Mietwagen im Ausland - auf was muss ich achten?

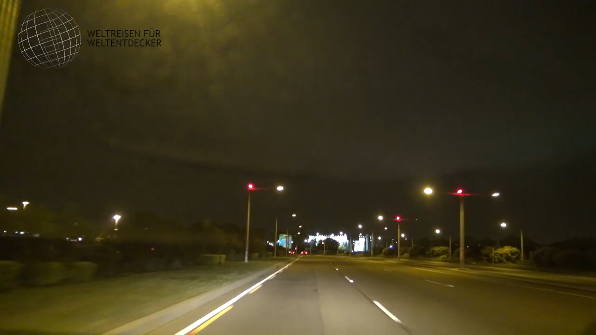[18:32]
und musste nur noch sieben kilometer bis zu meinem hotel zurücklegen es war grauenvoll und vielleicht erinnert